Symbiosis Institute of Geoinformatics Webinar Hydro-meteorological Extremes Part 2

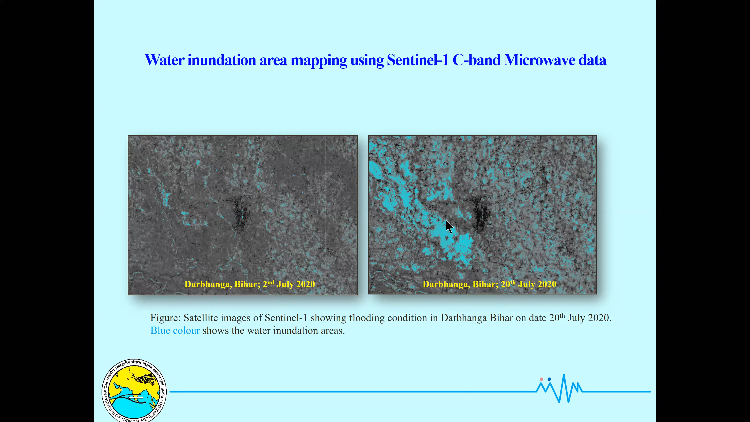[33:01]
and the right side is 20th July this year only. So you see how much area and the details of that is there, uh, inundated in blue color. Uh, and this is, uh, uh, there are, uh,